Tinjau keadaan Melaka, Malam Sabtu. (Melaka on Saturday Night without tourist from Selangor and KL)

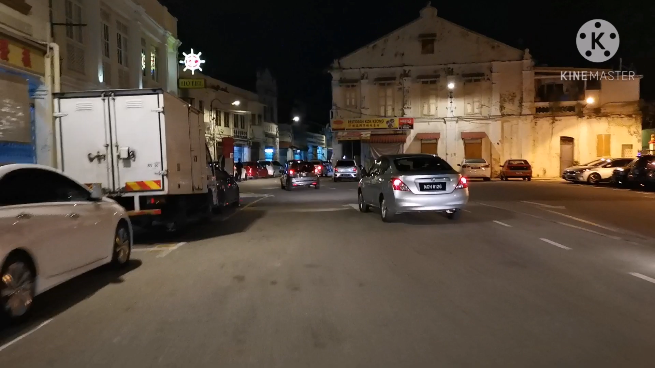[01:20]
Banyak kereta eh Tapi tak tahu mana orang pula Dia dekat dalam lah mungkin
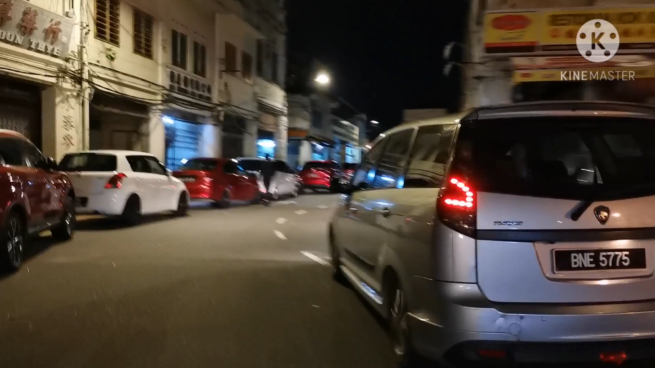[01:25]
There is quite many cars here But where are the people Where have they gone to?
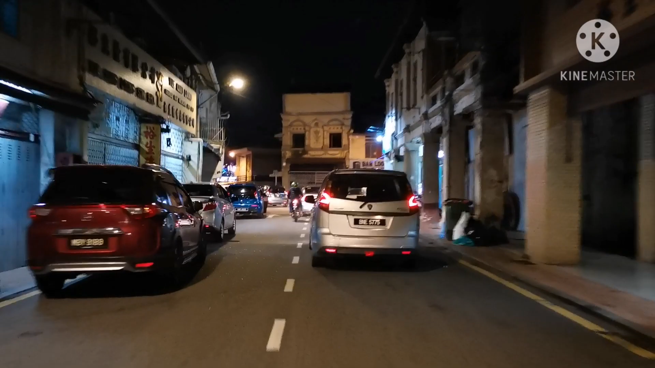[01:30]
Where are they? Oh, they are in the street There is one small Makan street inside Okay, that's good That's new We will come here next time To take a look Okay,
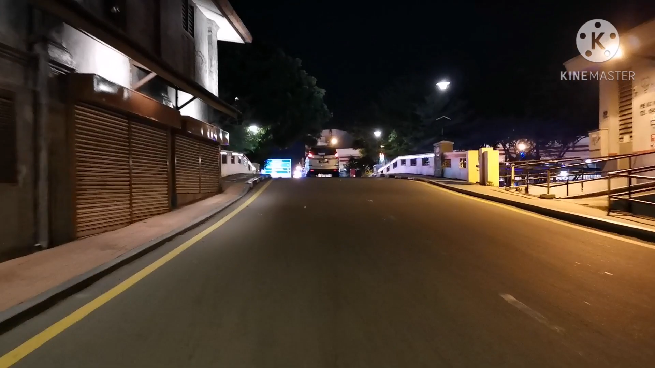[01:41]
there is There is one Lorong eh Di sebelah kiri tadi Tempat makan
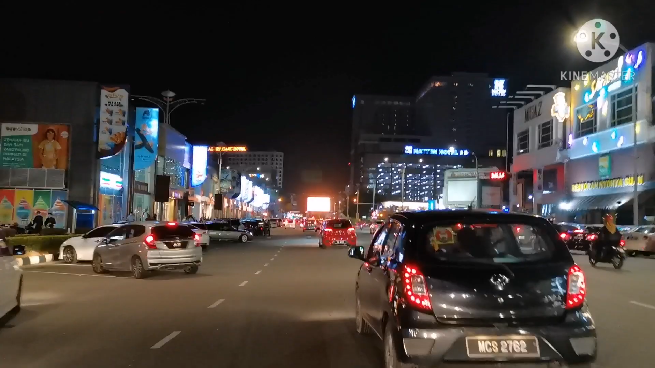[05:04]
More than last week. Kereta ni lebih daripada minggu lepas eh. Ada banyak-banyak orang muda kat dataran. Ni lepas kerja ke apa ni?
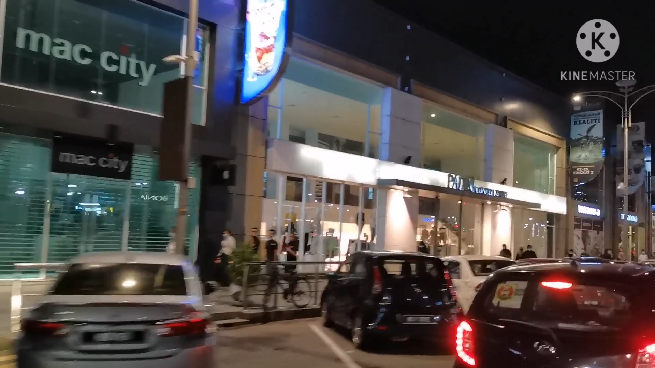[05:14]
Bukan. Dia datang jalan-jalan. Bagus juga. Bagus juga dia datang jalan-jalan. Okay, ada banyak kereta juga. Tapi parking Makota kosong. Di Makota kapal is empty.
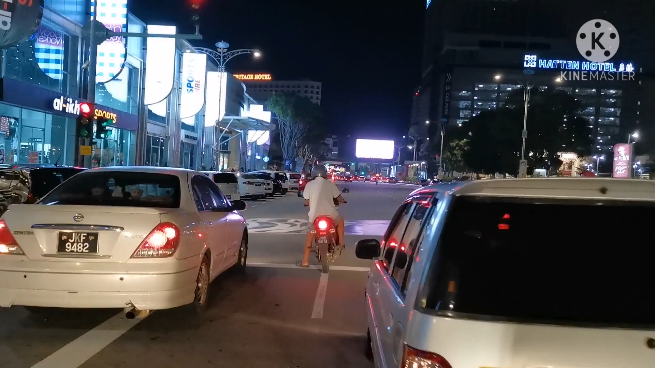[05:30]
But I'm not sure if the Makota opens empty 10 or until 9. That's a busker eh.
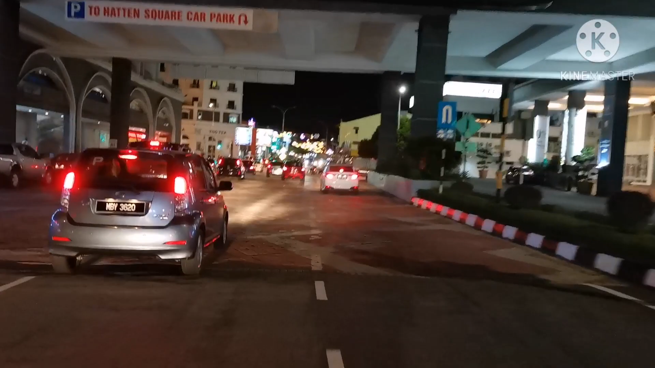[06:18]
Ada kereta agak-agak. Tak banyak sangat. Tapi ada.
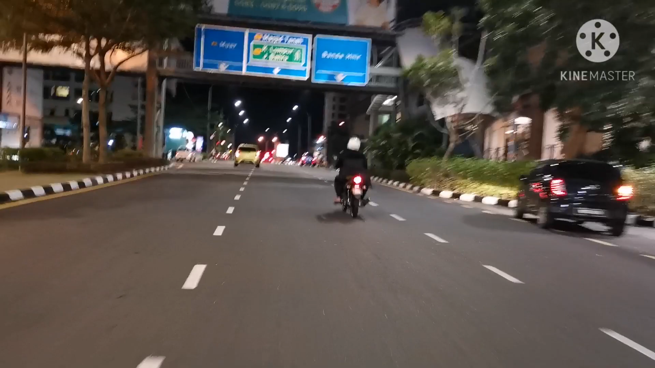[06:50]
Oh, macam banyak kereta eh. Agak banyak kereta eh. Kereta juga.
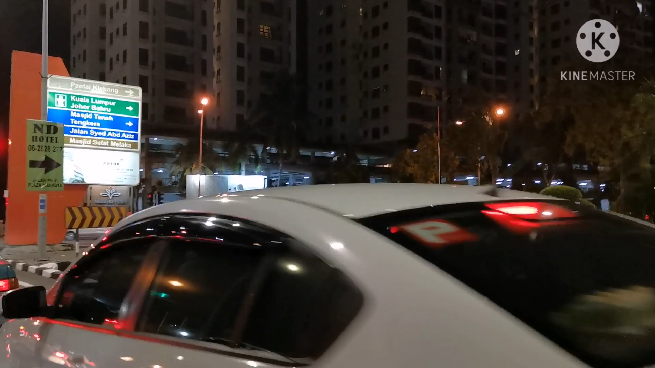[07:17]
Kereta yang nak masuk ke arah Plaza Makota. Tengok. Nampak tak? Banyak kereta. Ui, jam kan?
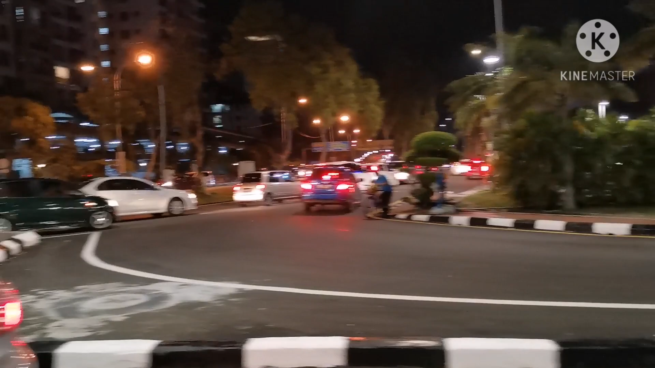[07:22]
Ni mungkin orang. Budak-budak yang kerja kat Makota tu. Habis kerja.
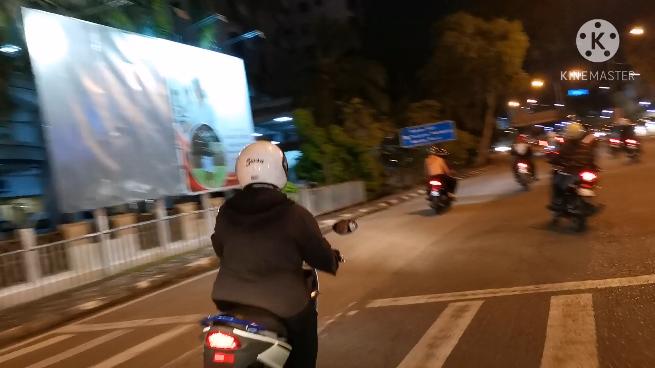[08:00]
Okay, nampak macam budak-budak baru lepas kerja lah.
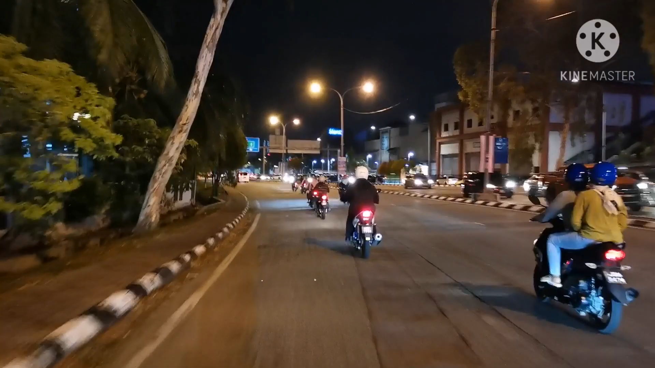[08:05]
Sebab tu jam kat sini tadi. Tersekat sikit.
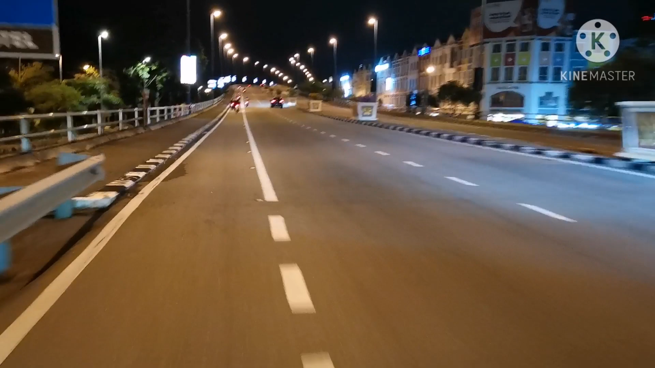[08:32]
Okay, kita tengok uptown dari sini eh. Ada orang tak?